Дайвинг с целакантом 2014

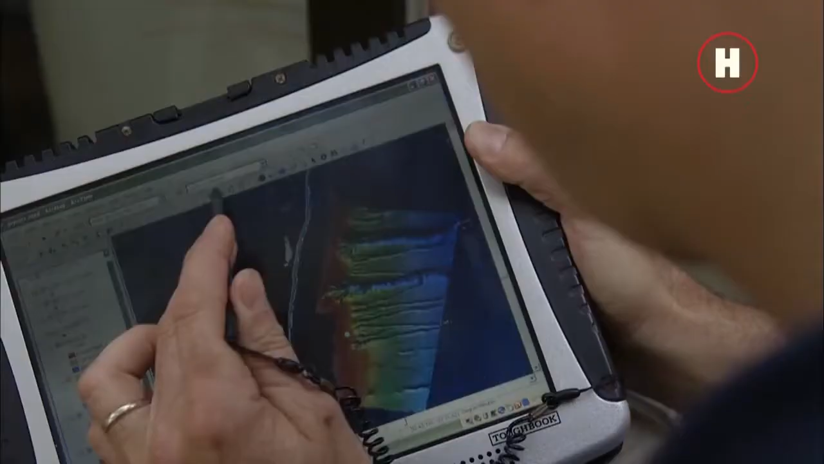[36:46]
С этим оборудованием много можно прояснить, сделать точную карту поверхности морского дна.
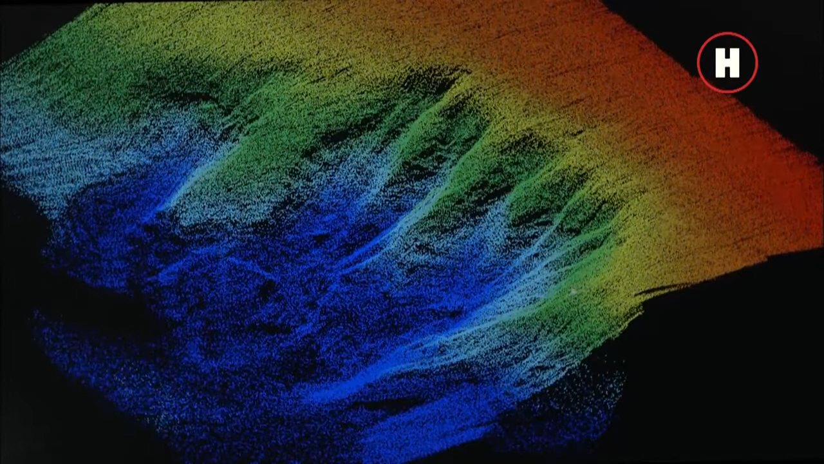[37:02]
Выглядит плоским, но его можно поворачивать, находить пещеры, скалы и так далее.